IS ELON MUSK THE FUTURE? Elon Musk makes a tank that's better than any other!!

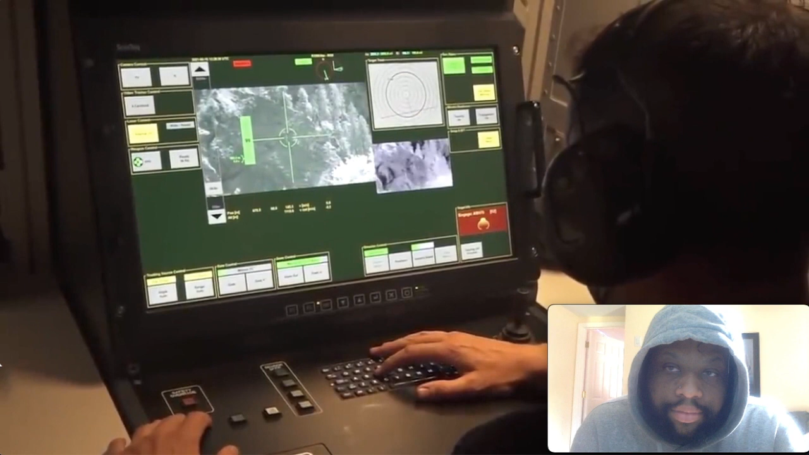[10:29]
command and control system orlicon xtar 3d radars operate by searching the x-band short-range frequencies